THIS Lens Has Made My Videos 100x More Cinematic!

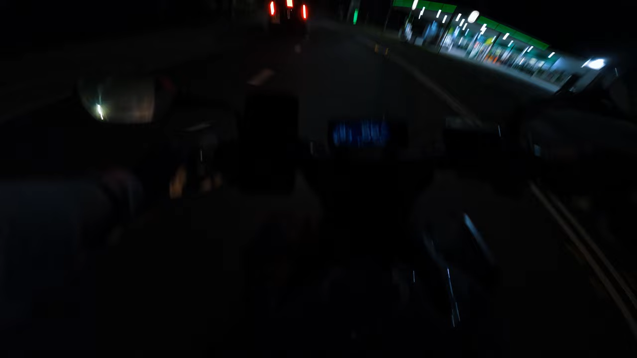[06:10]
it's night time now as you can tell we're on the bike we're going out to find some nice spots to test out the new lens in low light conditions probably just pull up to a nice looking service station or something and get some nice shots of the bike say hi to the vlog
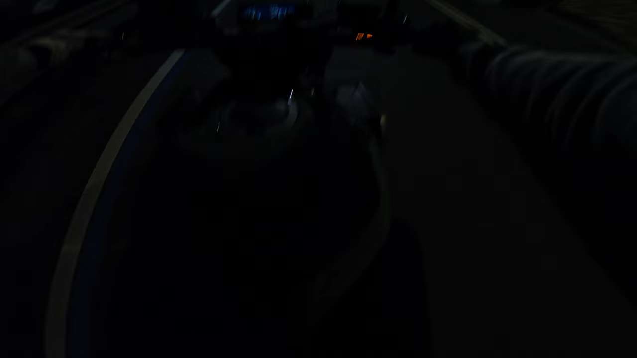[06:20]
i've also never moto vlogged at night so this is also a test for the gopro in low light conditions i'm not
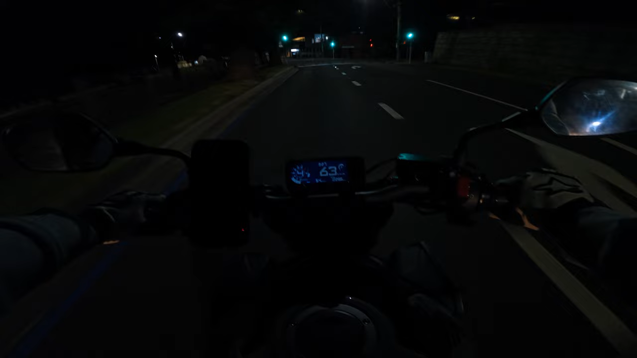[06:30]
sure if i have the right settings set up so it's going to take a bit of trial and error for that as well but this will have to do for now whatever it looks like so i'm sorry yeah let's go find a cool spot all right so we've got two service stations coming up it's going to come down to which one looks better so we'll pull into this one first